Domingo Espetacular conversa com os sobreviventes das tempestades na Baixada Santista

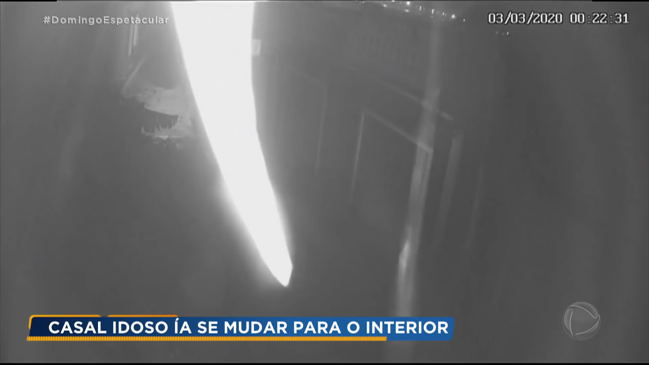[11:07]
Foi o barulho do morro cedendo que fez o casal deixar a casa, mas a avalanche pegou os dois na escada externa.